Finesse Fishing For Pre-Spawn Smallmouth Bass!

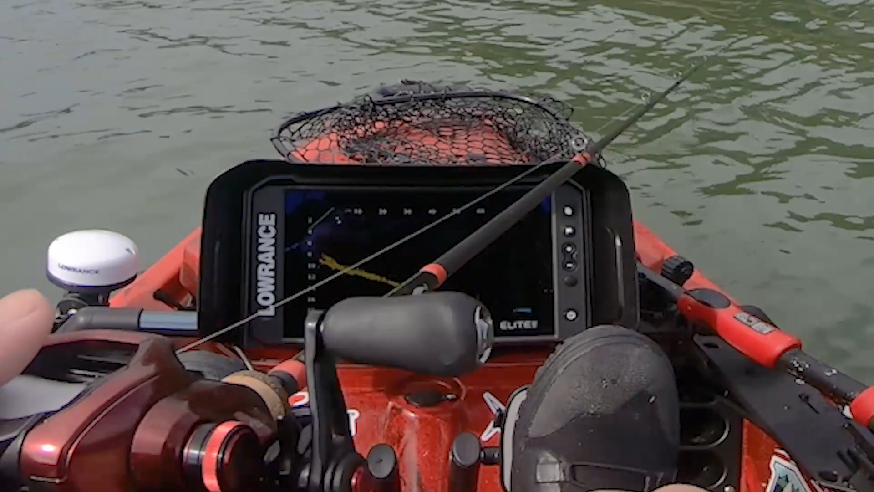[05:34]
here okay on Holy smokes this is a lot of fish